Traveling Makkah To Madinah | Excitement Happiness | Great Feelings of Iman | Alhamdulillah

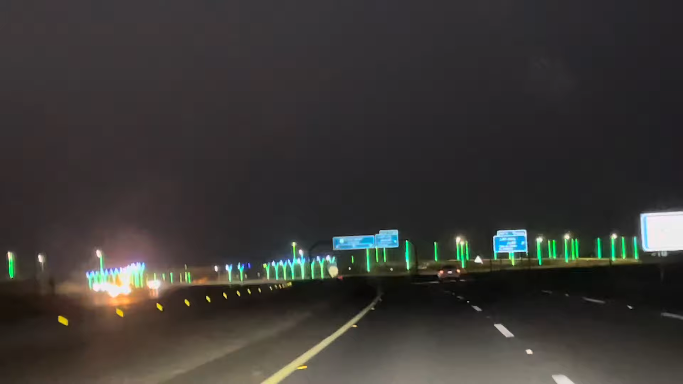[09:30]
کھنڈی ہوا کا منطر اور یہ مدینہ پورٹ دیکھ سکتے ہیں